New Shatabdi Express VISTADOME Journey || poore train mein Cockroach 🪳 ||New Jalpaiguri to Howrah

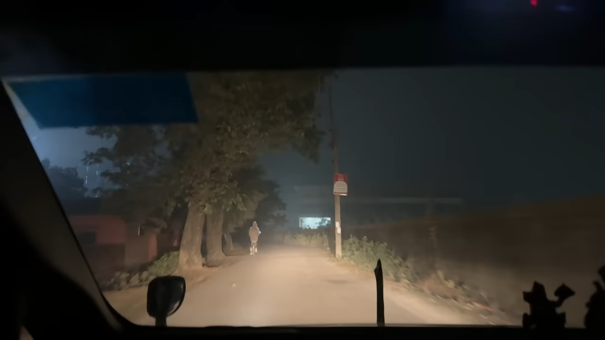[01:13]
फिलाल अभी हाफ एन और भाईया बता रहे हाफ एन लगेगा हमें पहुंचने में हमें हाफ एन लगा हम सोच रहे तो आदा गंटा लगेगा आदा गंटा से पहले हम हम लोग पहुंच गया है न्यूजल पाई गुड़ी जंक्शन एंजीपी
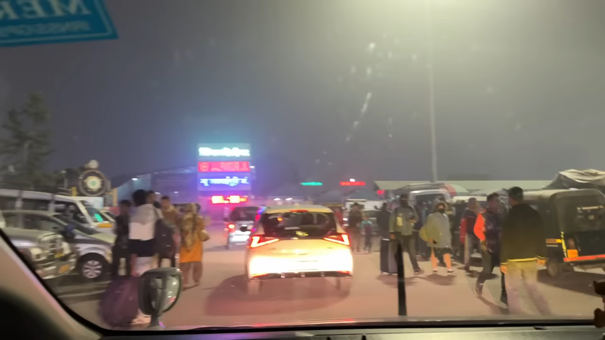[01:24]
और अभी देख लो काफी लोग कोई ट्रेंस आ हैं बहुत सरा ट्रेन अभी सुबह